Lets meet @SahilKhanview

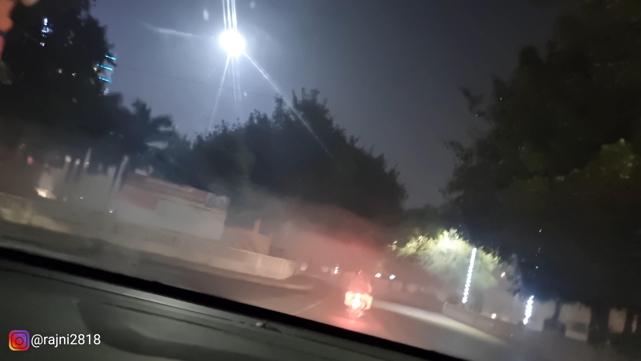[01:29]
यार रोड कितने अच्छे है, देखियो। हाँ कानपुर बहुत अच्छे एरिया है वैसे।